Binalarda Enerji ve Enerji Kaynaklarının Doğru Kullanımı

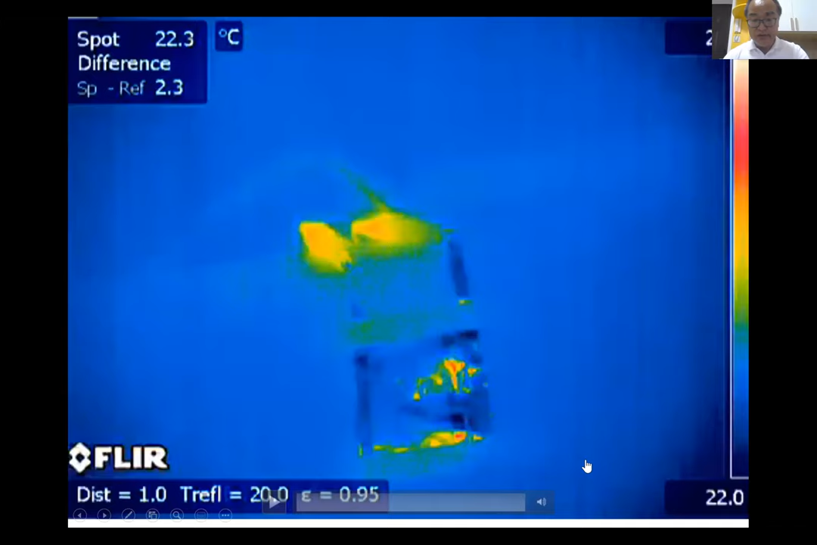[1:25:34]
On screen: spot 22.3°C
Okay, so this is also for the infrared, far infrared. This is the image.
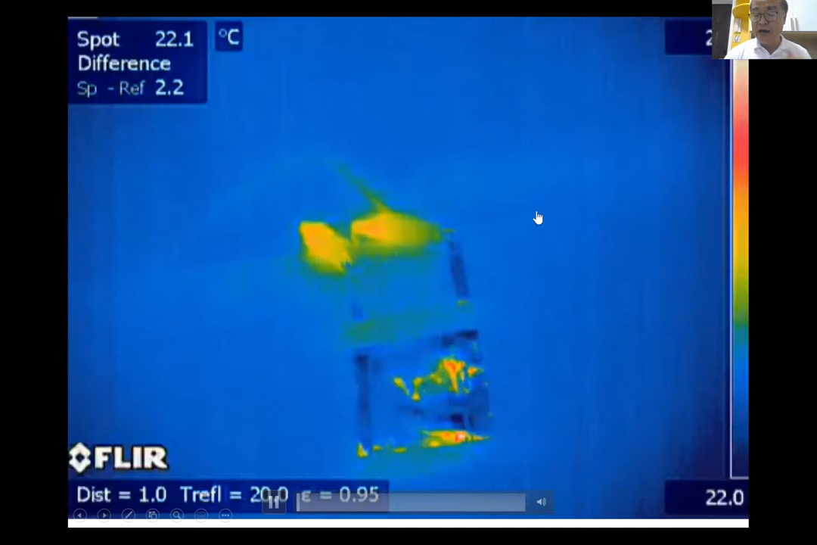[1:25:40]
On screen: spot 22.1°C
You see, this is the image we have been developing using for the satellite surface controlling, because on satellite, there's no convection, no connectivity anymore, totally isolated in vacuum in the space.
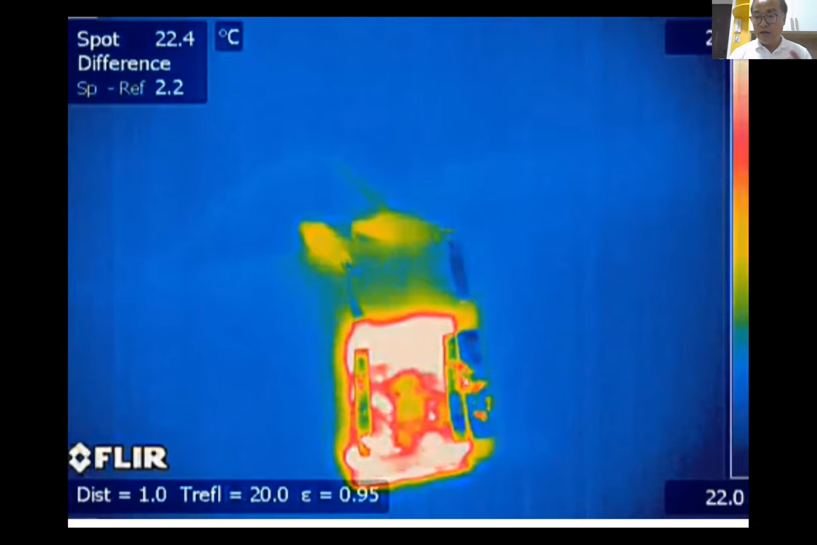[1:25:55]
On screen: spot 22.4°C
of temperature through the radiation itself,
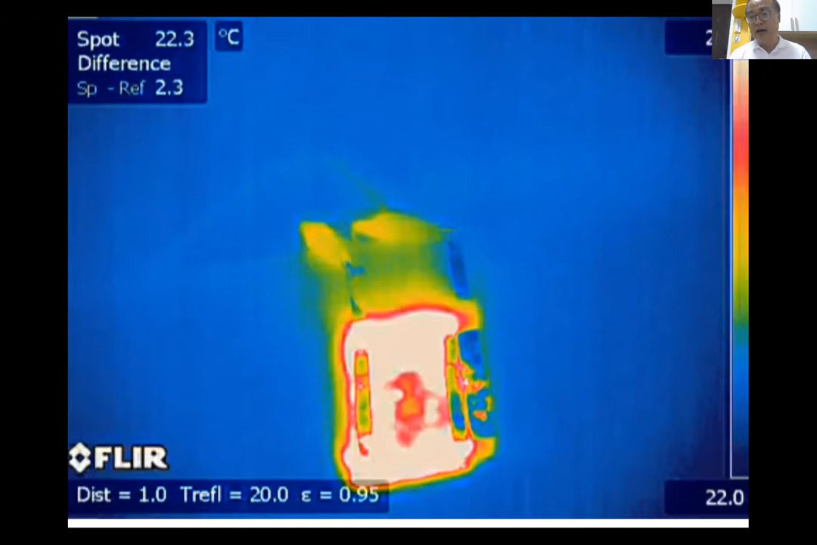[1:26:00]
On screen: spot 22.3°C
you also need to reflect or something like the sunshine gains or sunshine the loss, something. You say the temperature doesn't change, but the image is changing. So that is when we put some the color changing, this is that means the far infrared absorptance or the emittance has been changed. Therefore, at the beginning you say there it is very, very, very dark.
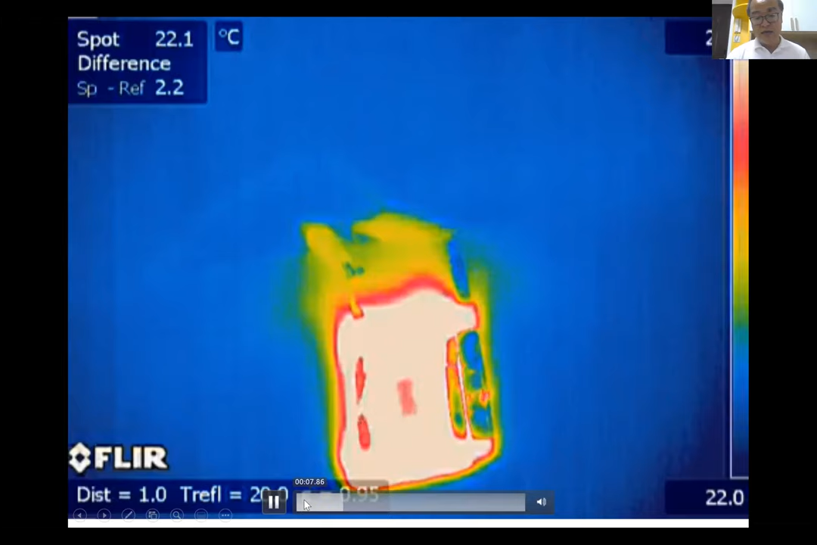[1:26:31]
On screen: spot 22.1°C
So something like at the beginning, this is the beginning, this is a very, so
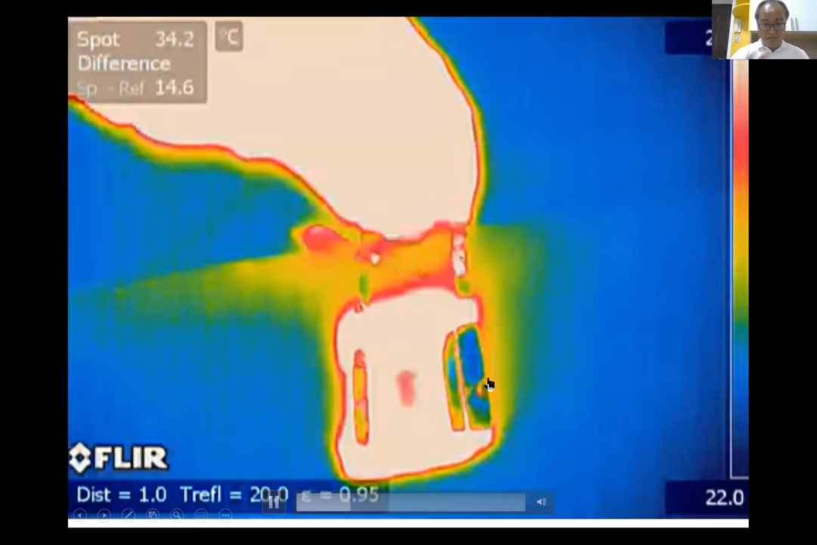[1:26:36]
On screen: spot 34.2°C
you say when you change decoloring, and decoloring,
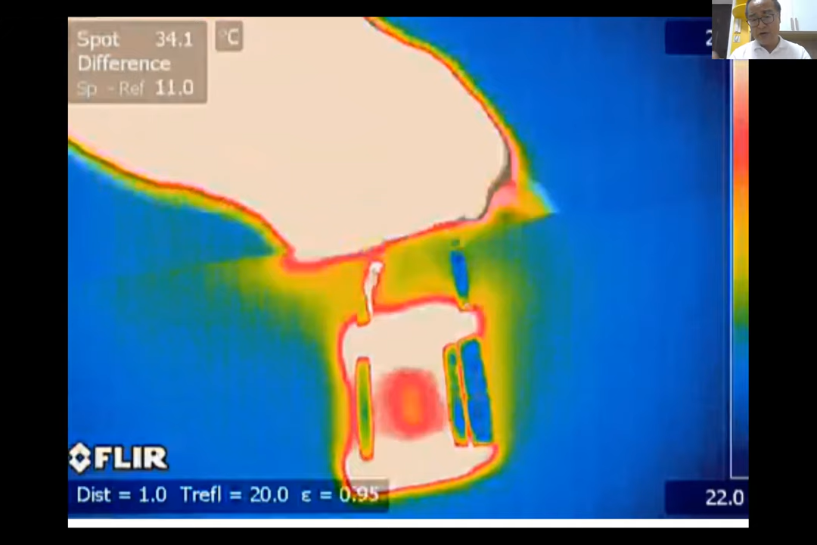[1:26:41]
On screen: spot 34.1°C
it is becoming, you say, it's seems to be cooler,
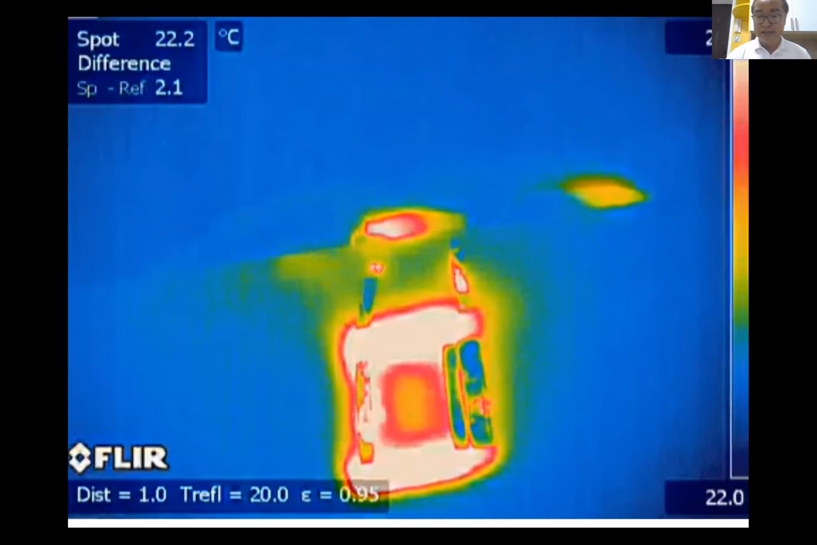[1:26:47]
On screen: spot 22.2°C
but actually the temperature is still not,
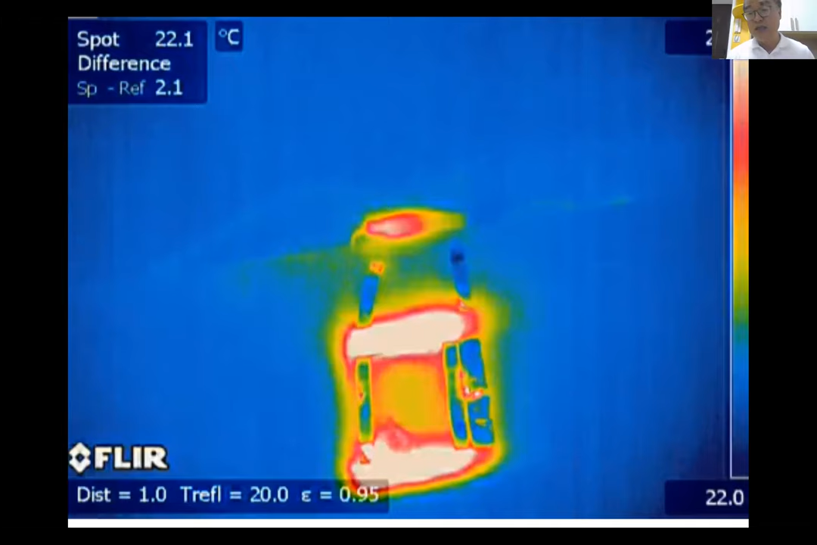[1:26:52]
On screen: spot 22.1°C
it is still same, it's room temperature, but the emissivity has been changed. So you say it is very, very clear using the infrared images.
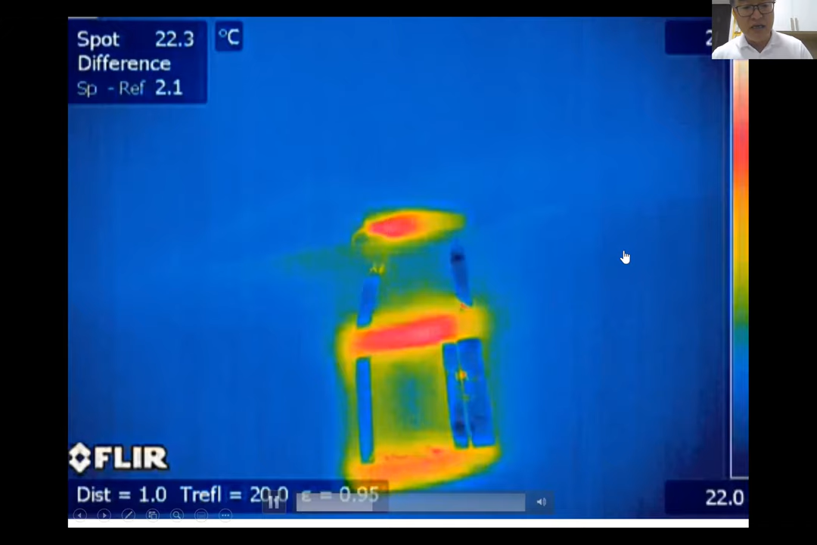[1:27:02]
On screen: spot 22.3°C
This is what we have so this is same thing like this.